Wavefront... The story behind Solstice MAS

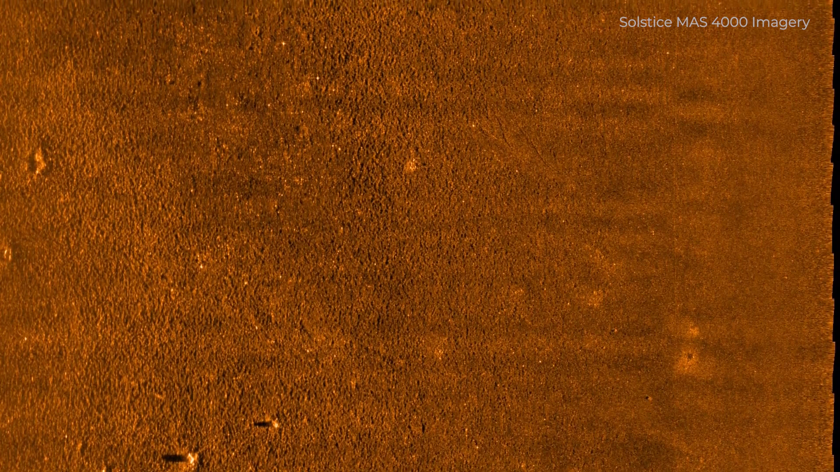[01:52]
Well SAS can produce impressive results in the right conditions such as deeper deployments away from the surface effects or when deployed on larger more stable platforms.